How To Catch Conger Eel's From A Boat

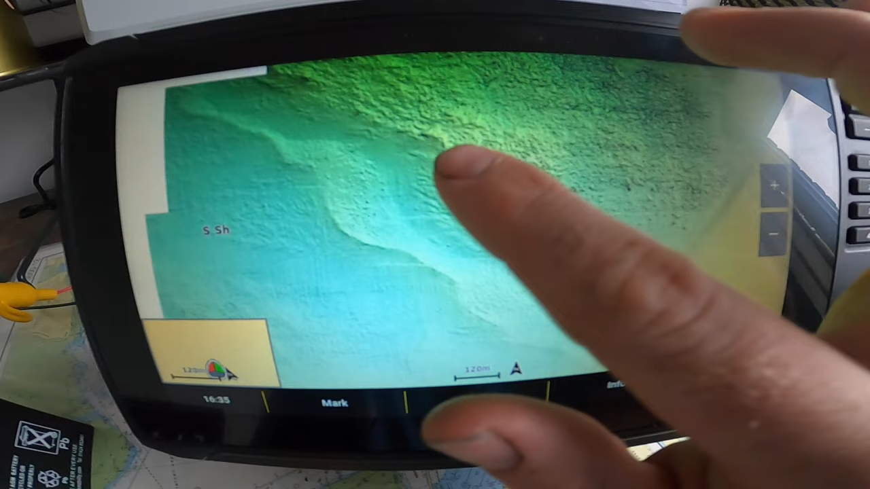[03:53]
our anchor around here, and then we can fish the flooding tide as well. So that's quite a nice little bit, which I reckon between May and September,
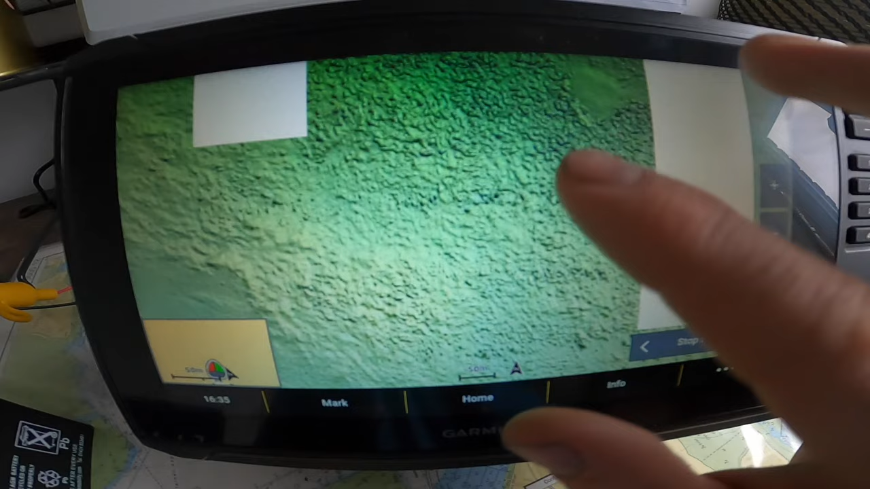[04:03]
that would most likely hold conger eels.
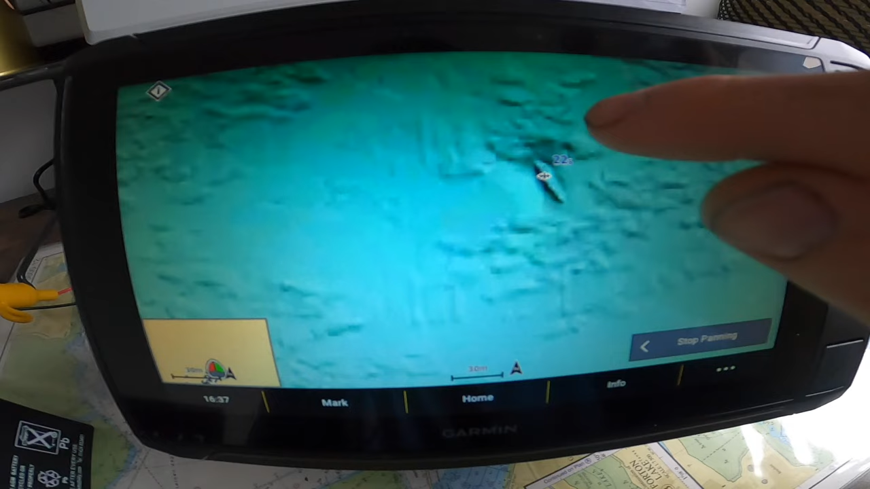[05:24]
However, it does sort of sit north to south, so you could quite easily anchor it, and the boat should be facing that way on a flooding tide, so you should be able to fish that quite well.
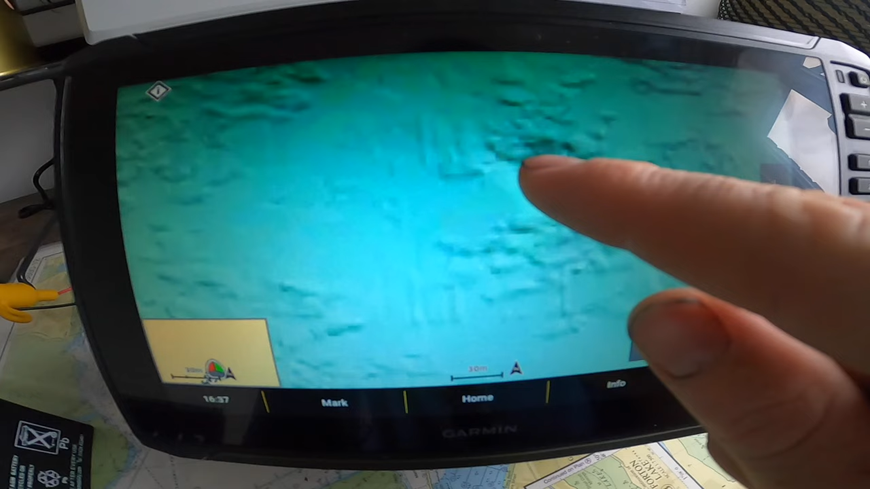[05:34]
And then obviously you'd nip around there when the tide wants to ebb, you put your anchor in there, and you'd be fishing it pretty much on the other side. So you want small neap tides, small nice small tides to anchor wrecks.
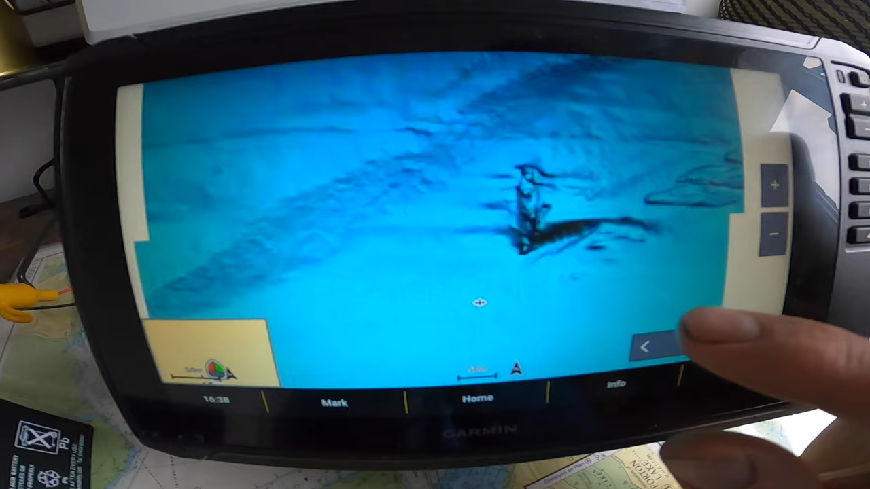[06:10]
That is a nice big wreck, as you can see from the relief shade in there.
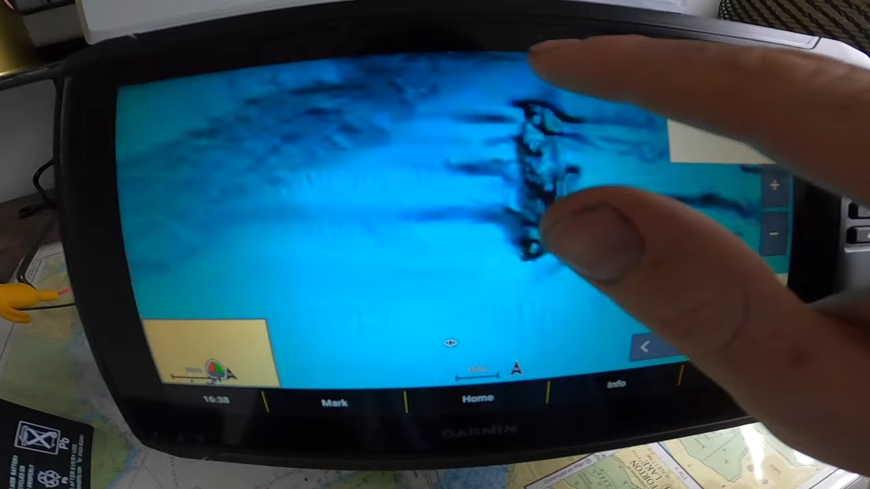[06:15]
It's north to south, so it's nice and easy to anchor either side of it.
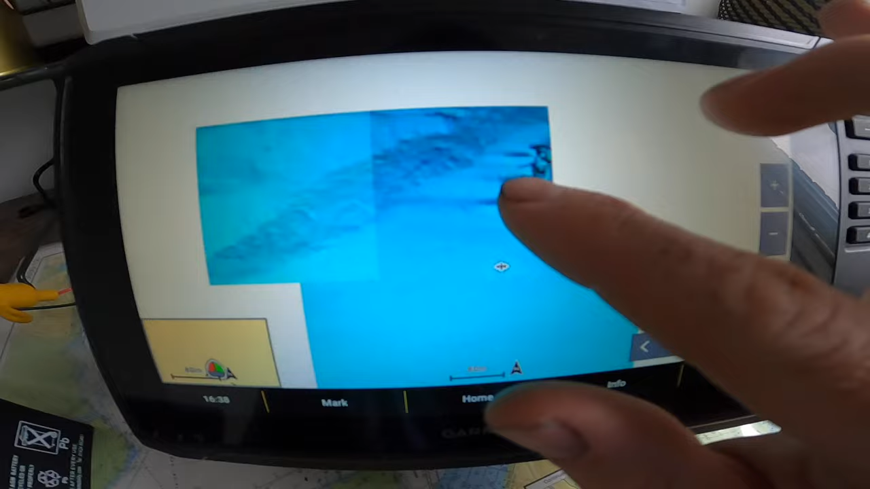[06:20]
What you don't want is the wreck sitting, as I say, east to west. It makes it very, very hard to anchor. So that is where you locate your conger eels. Just to recap, between May and September, best to fish reef and rough ground.